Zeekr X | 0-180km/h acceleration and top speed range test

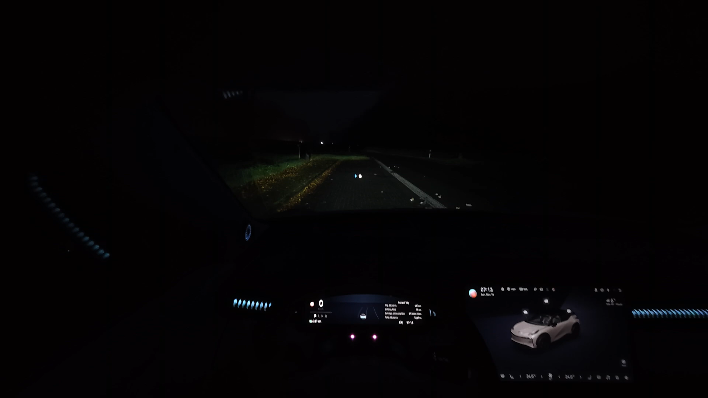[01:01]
is in sport mode and yes as you can see unfortunately it is still dark outside in this late autumn the sun comes up a little bit later it is 7 15 at the moment the sun comes up in around 30 to 45 minutes but I have to do it now because of the busyness on the road and because well I have other things to do today so during my top speed range test it will get light and you will get to see more I'm sorry it just is what it is I probably won't do these tests in the winter
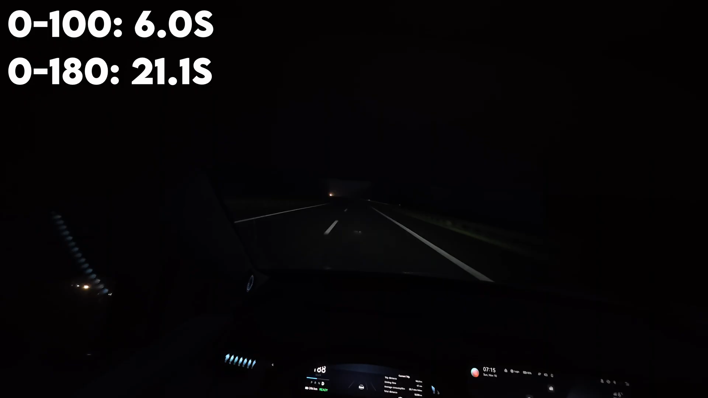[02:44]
I think it's doing 185 something like that 180 my ass 180 my ass it's quiet ish it's not that quiet in here now the car is quiet while driving 130 kilometers an hour though but now yeah can be better damn it I forget forgot to reset my trip me all right let's accelerate again